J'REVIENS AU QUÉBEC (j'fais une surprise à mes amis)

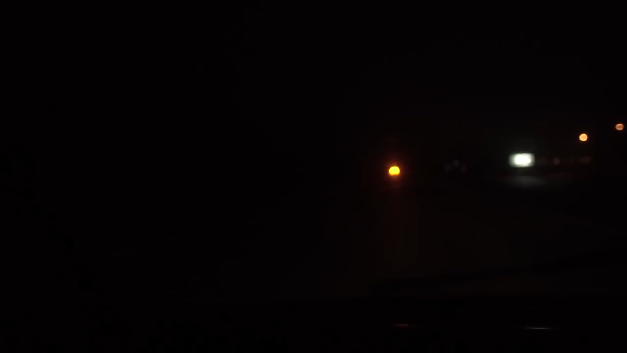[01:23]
Je peux bien me dire c'est quoi la joke, c'est ça, viard! On dirait que ça flotte dans les airs. Un bateau! Ok, je le dépasse là. Fuck. C'est quoi cette merde? C'est quoi ça, calice? Ben, calice, c'est une gratte! Hey, t'as dit, moi, les grattes, toi, en Ontario, elle.
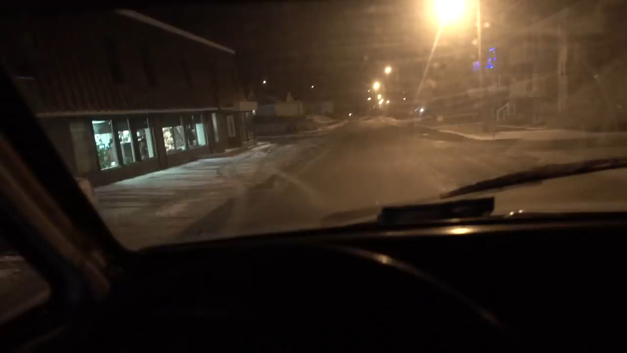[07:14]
Donc, on va fermer les lumières pour être low rider. Incognito, incognito. Les chars sont là. Oh fuck.